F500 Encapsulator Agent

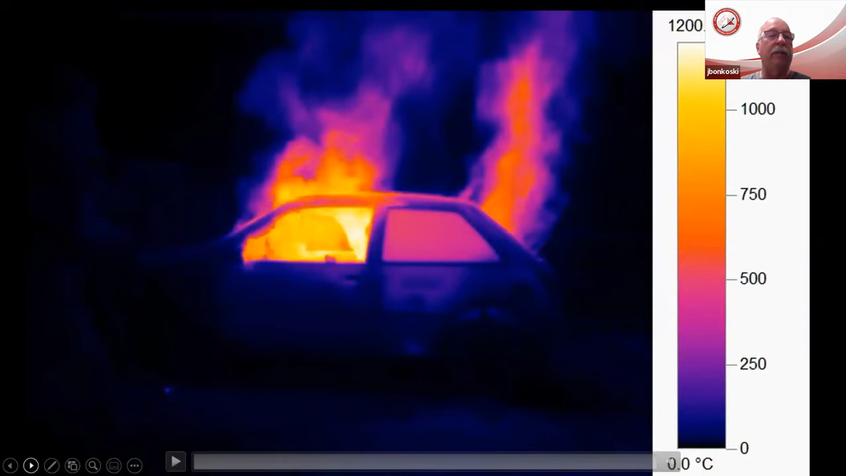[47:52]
This is a video I mentioned earlier, showing the thermal imaging. It's, it gives you a better idea and example. You'll start to see our temperatures in excess of that 1200 degrees, but watch how rapidly,
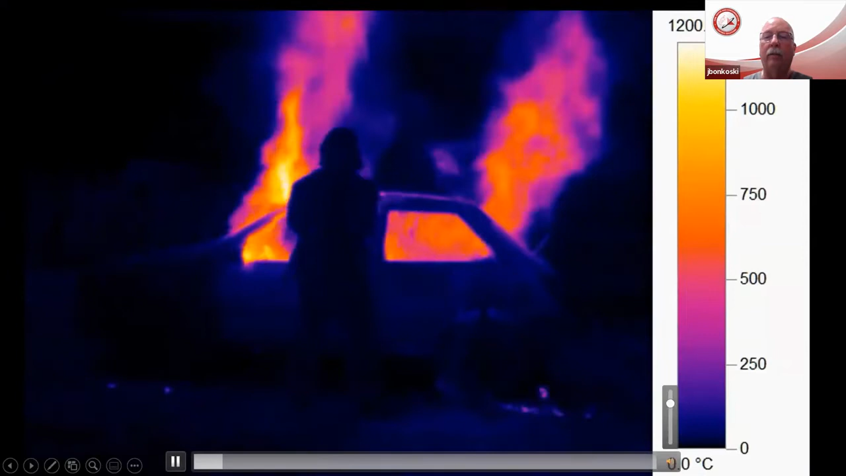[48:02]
On screen: scale bottom 0°C
watch how rapidly those temperatures drop.
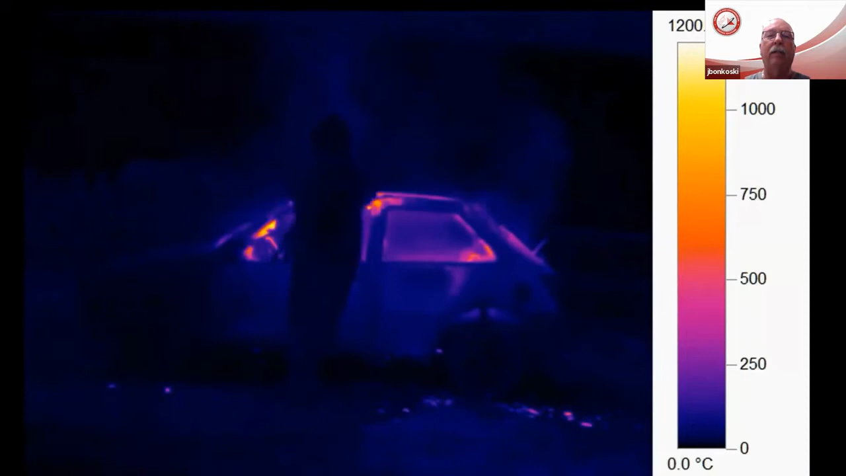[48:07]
On screen: scale bottom 0.0°C
I mean, in a matter of seconds, he's taking it from 1200 degrees and,
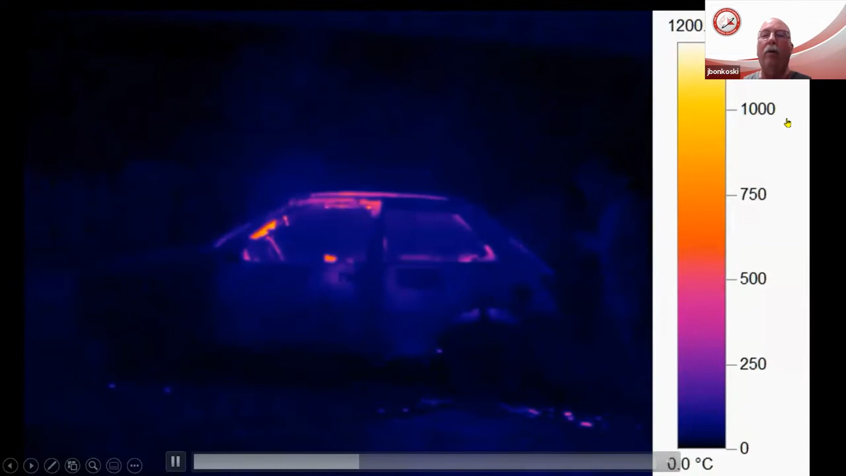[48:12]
you know, we've dropped it down considerably.
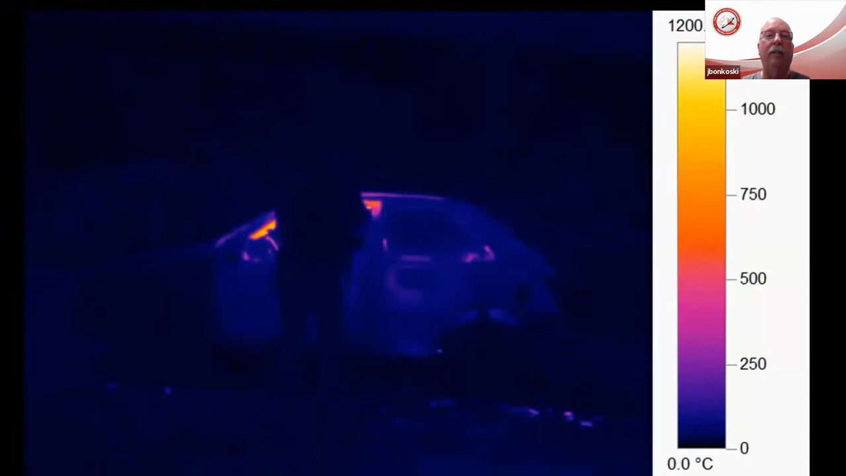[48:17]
On screen: scale bottom 0.0°C
So it gives you a really good idea with this David Vogelpohlman.
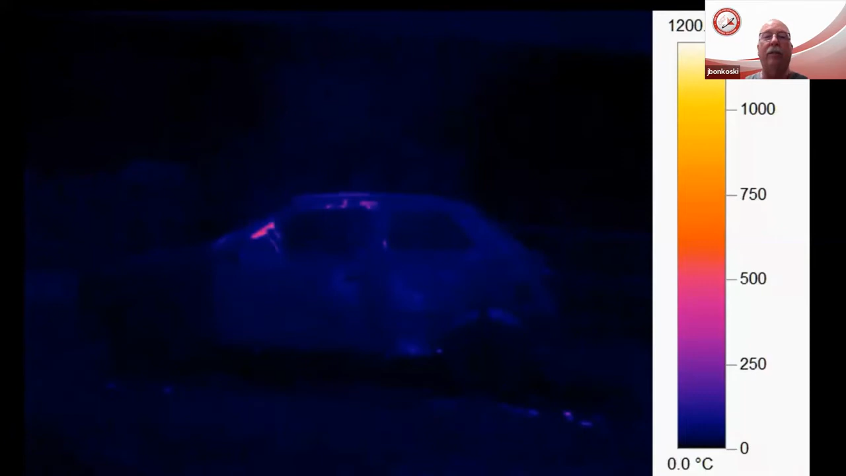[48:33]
On screen: scale bottom 0.0°C
imaging just how effective and how efficient
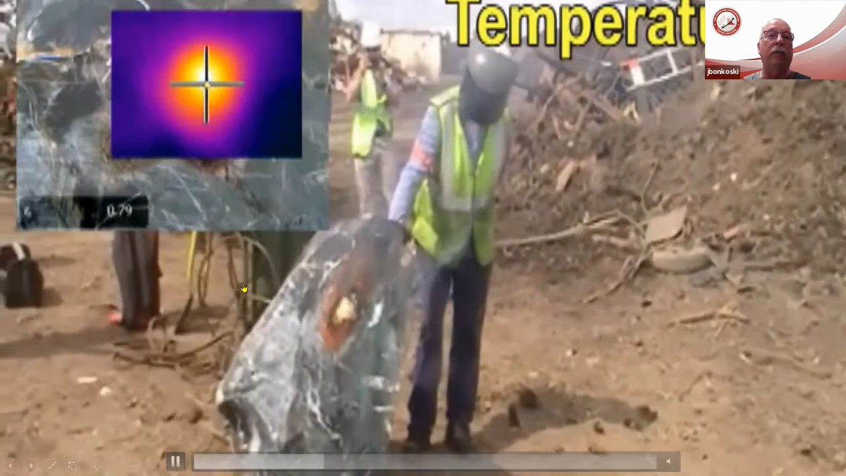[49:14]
So here we've taken a propane torch or a blow torch, a settling torch,
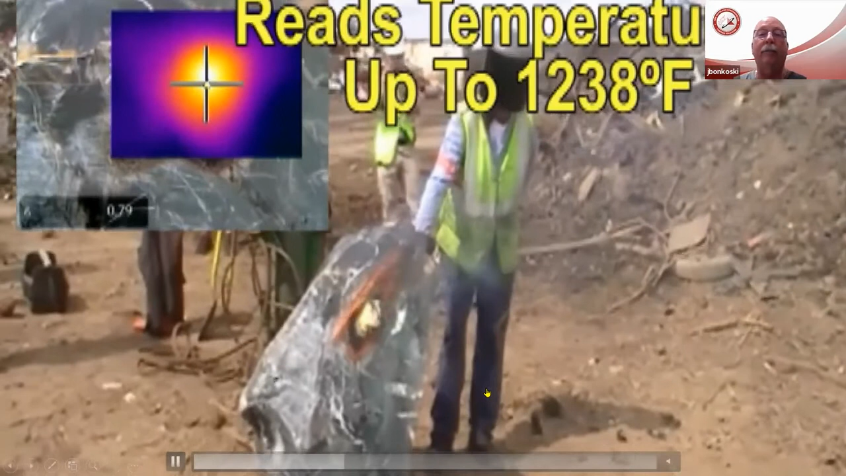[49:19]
we've heated up to 1200 degrees and
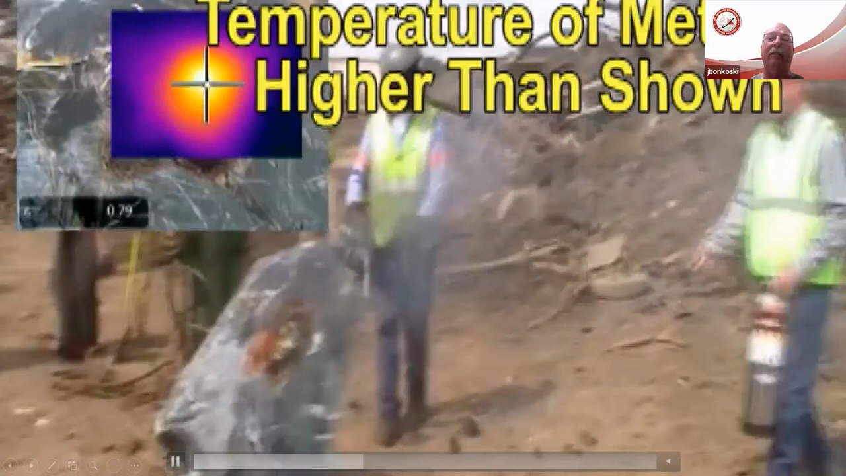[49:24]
with a little two and a half gallon of water extinguisher mixed with a three percent,
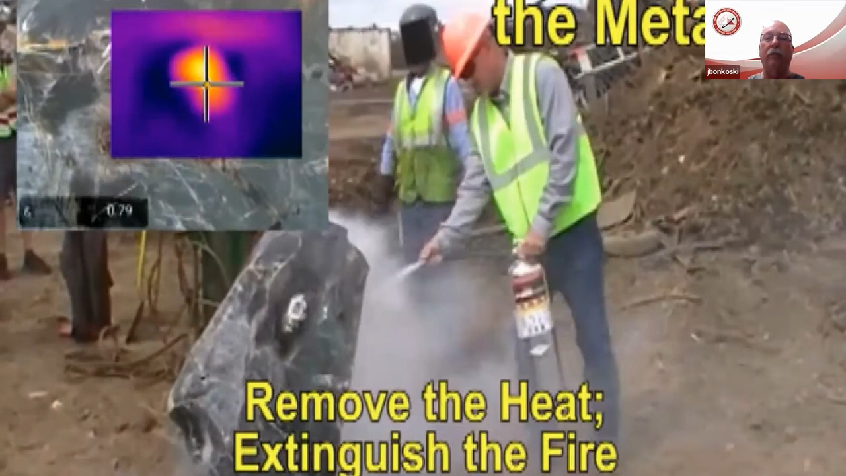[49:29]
they rapidly are able to cool that
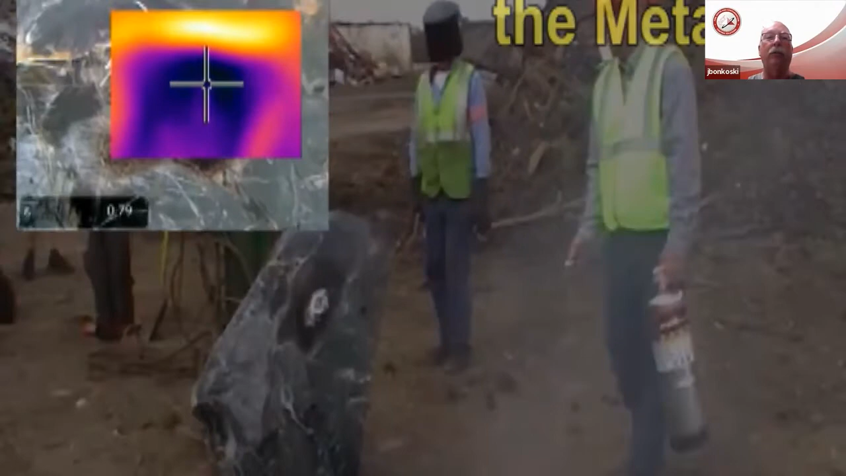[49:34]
metal to a point where he's going to be able to touch it.
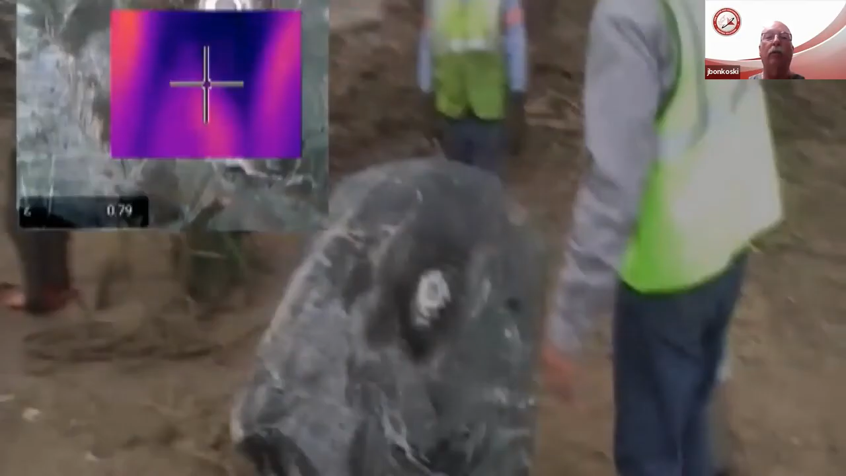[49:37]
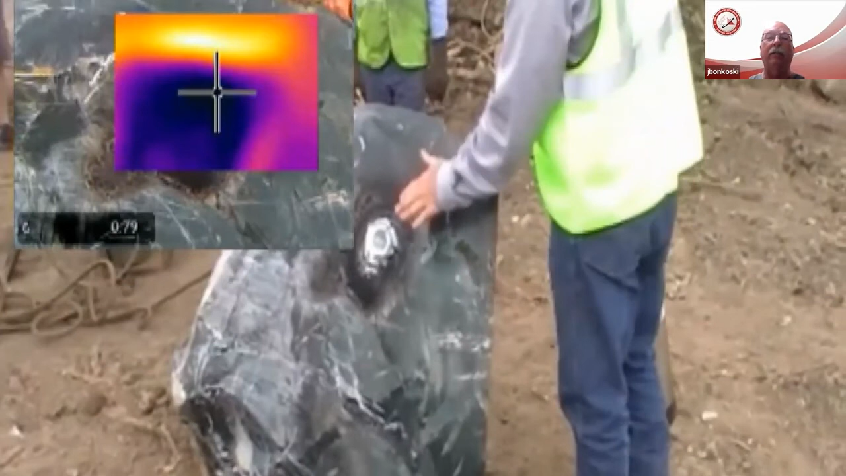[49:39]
You can put his hand on it and that was just with a few seconds of application.
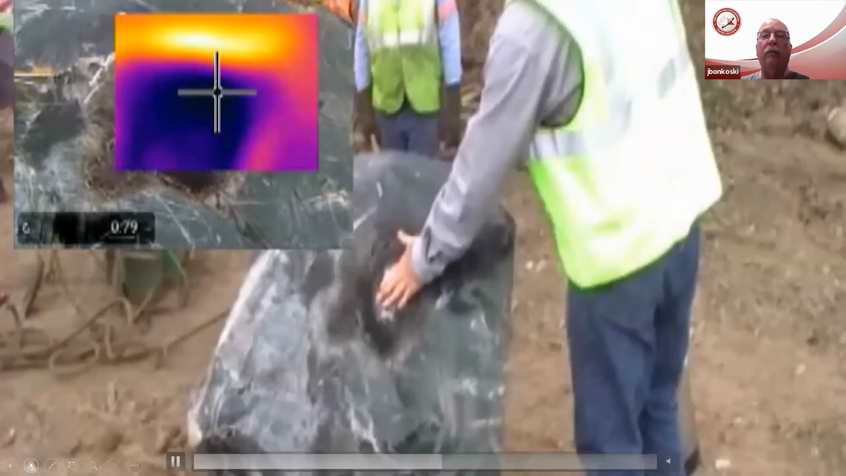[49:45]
Again, that's something you'll do with just plain water.